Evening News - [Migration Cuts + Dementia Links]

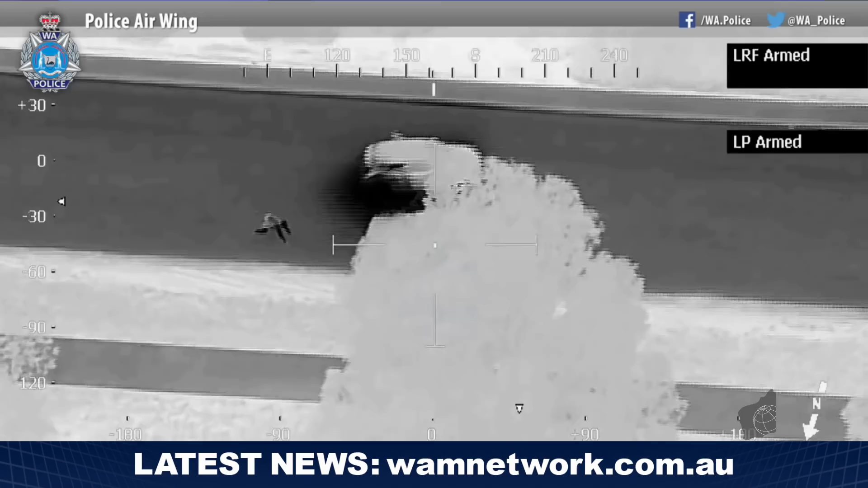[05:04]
Police air wing units were deployed and monitored the vehicle until it came to a stop on Hepburn Avenue after running out of fuel.